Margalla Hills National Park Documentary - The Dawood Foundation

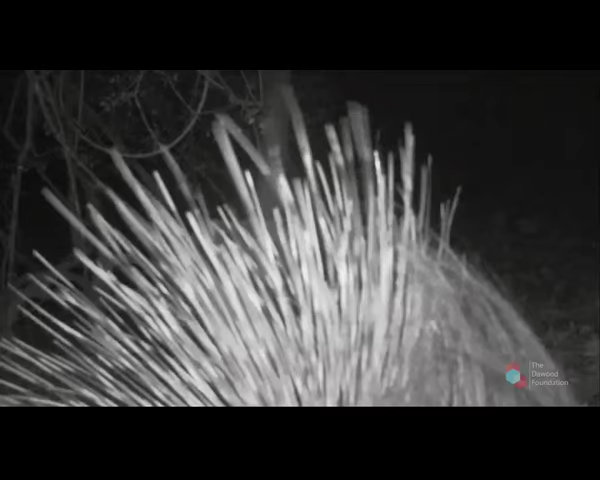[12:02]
They reveal rare moving images of creatures more usually found in northern pine forests, like porcupine,
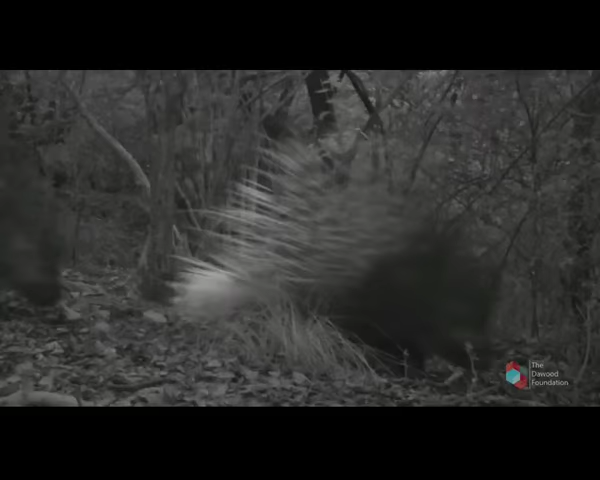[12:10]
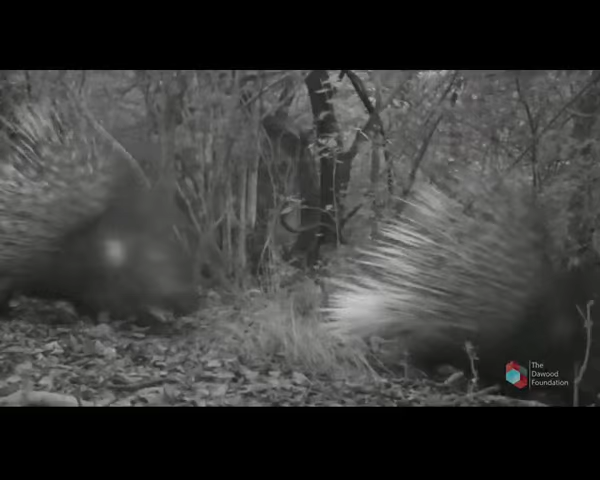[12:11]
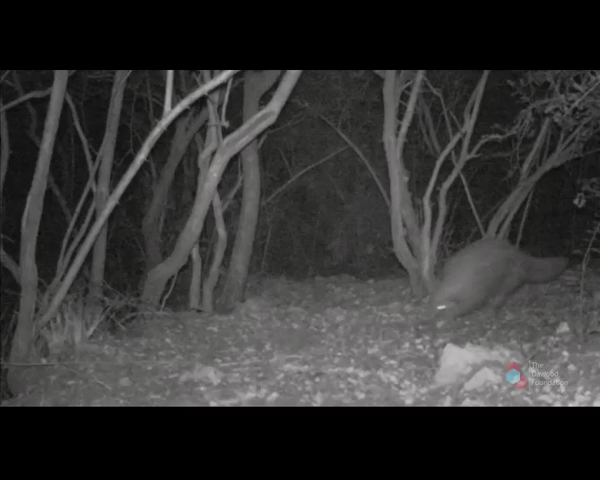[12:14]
or those from the drier southern plains, such as pangolin.
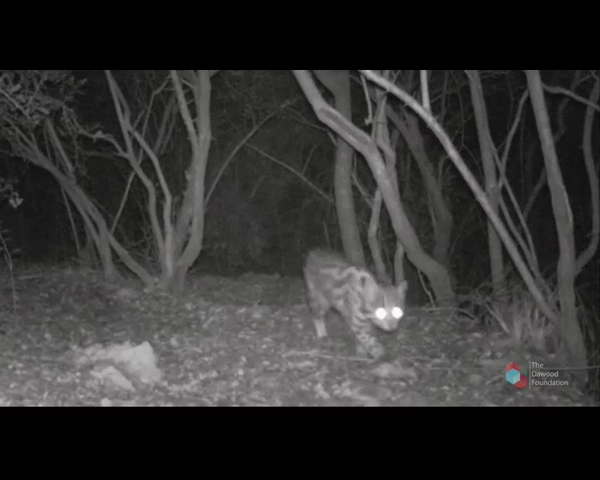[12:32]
and leopard cats less than knee-high remind us that the park is crisscrossed by many different lives, each contributing to the park's vitality.